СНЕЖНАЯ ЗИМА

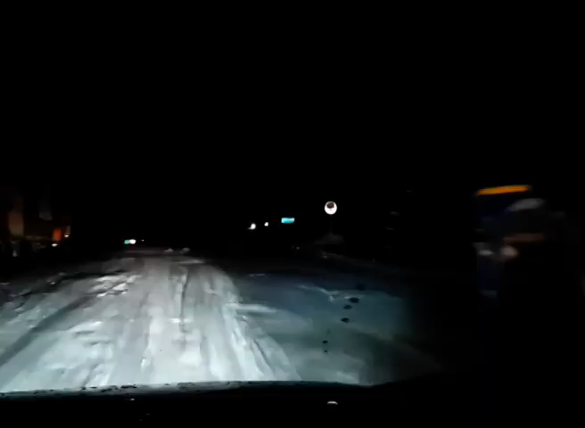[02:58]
Плюс, наверное, из-за того, что едут больше груза, они все это утапливают, ямы есть,